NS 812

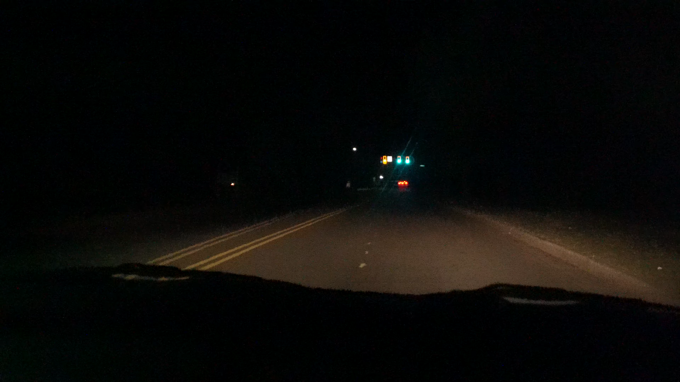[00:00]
Here he goes! Single engine tube! Ah, fuck. I am so sorry. No, that's my fault. No, it's my fault. Ah, okay. Well, still. There's a single engine tube. And he's flying. Yeah. Want me to go up to the crossing? Yeah. Barry said there are no trains, huh? That's why you don't listen to him, are you? I don't even listen to him. You know?
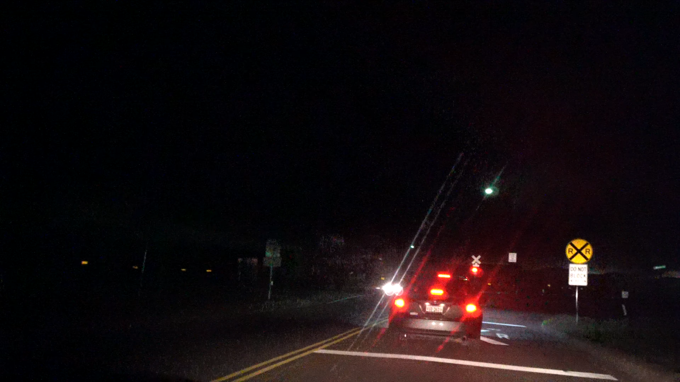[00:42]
Jeez. Wow. Hang on. Let me get it. Film it.
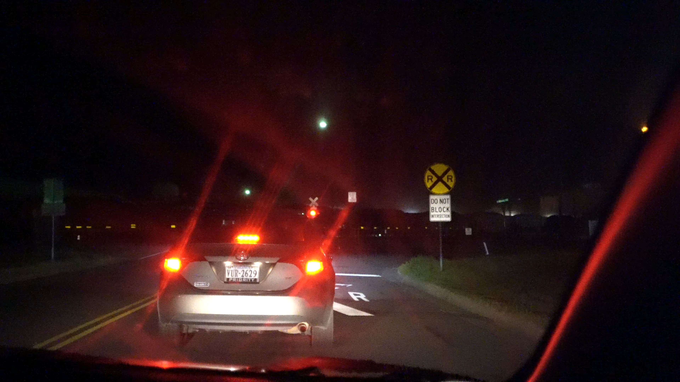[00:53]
That thing had to be going 60. He's booking. He's ready to go. That's where he's headed. That's where he's headed.